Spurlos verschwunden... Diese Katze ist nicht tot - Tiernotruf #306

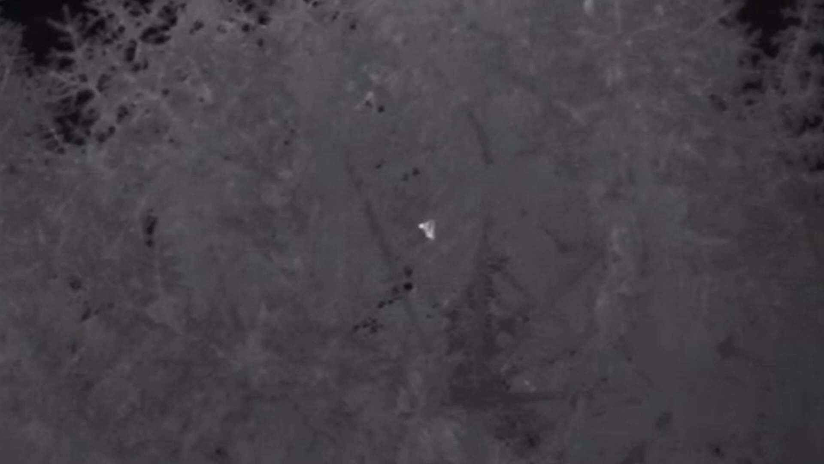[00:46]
allerdings habe ich dann ganz kurz mein Wärmebildgerät zu Hilfe genommen und habe die Katze sofort im Baum auf ungefähr, ich würde sagen 11 Meter ausgemacht.
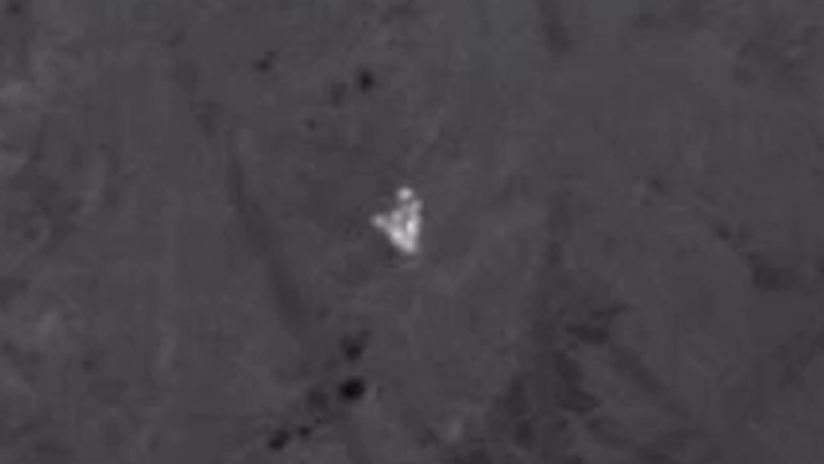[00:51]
Die saß ziemlich nah am Stamm. Ich war mir am Anfang auch nicht ganz sicher, ob ich jetzt tatsächlich diesen Baum hochklettern kann,